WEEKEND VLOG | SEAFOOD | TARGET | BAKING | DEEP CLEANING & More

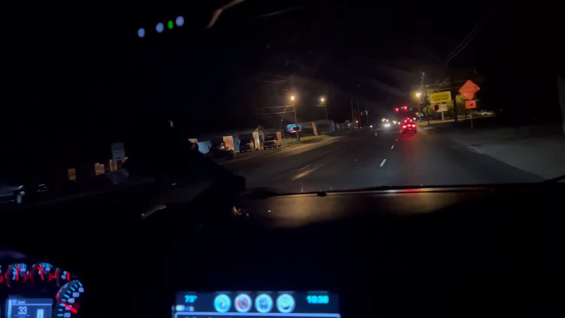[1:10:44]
Come on, keep slow down. Slow. These cars slow down. Slow all the way. Exactly, bro. No, I know what I'm saying.
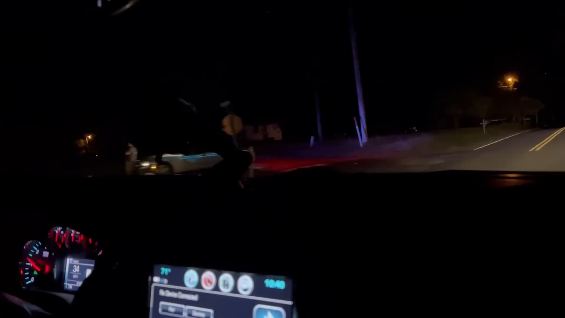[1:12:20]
Up to 55 up here. That's why they be going so fast around that curve. Oops. What in the world? Who is that a dog?
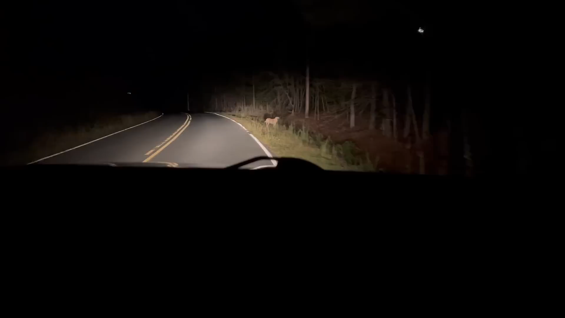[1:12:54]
That's, is it a black dog with it? Them dogs been loose since Friday. They must be lost. Yeah, was it? Put in your signal. Turn off those brights. You blinding them. They can't see. I'm blinded by the light.